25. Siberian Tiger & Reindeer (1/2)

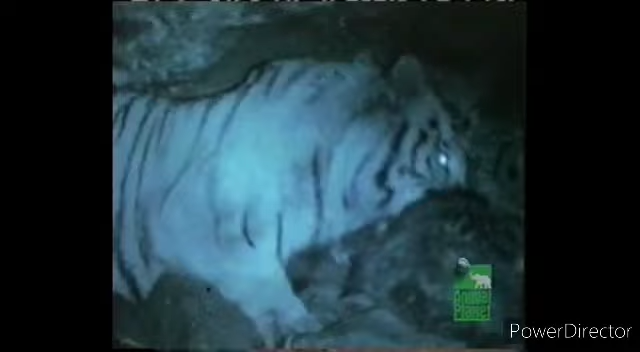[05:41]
Well, you know, it looks like this tiger has already caught her prey. And she is now eating her fill, so she will have strength for the long winter days. Or perhaps she will save some food for her young.
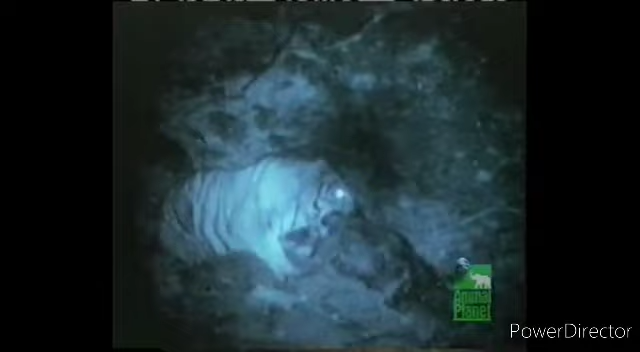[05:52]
Well, do young tigers ever hunt for themselves? No, a tiger cub is not ready to hunt until it's about two years old. Until then, it must depend on its mother for food. For the first few months, a cub's nourishment comes from mother's milk. And then, when the cub is about four months old, the mother will take them along on their hunting trips. And they learn to hunt for themselves by watching their mothers, right? Yeah, it's not an easy life. Well, thank you for coming to visit us, Sasha.